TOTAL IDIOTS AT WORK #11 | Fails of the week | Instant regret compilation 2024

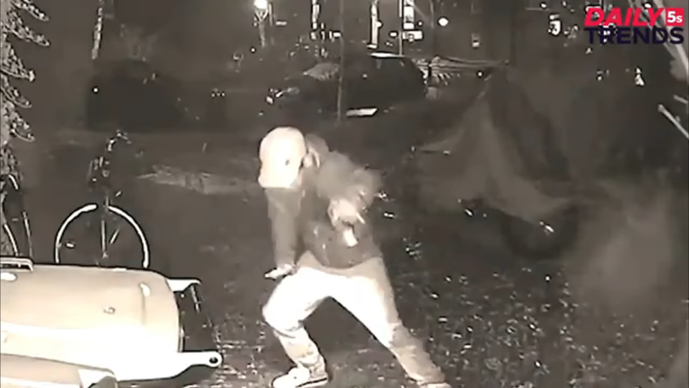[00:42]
This is how I run when I'm trying to escape in my dreams Well this guy did it in real life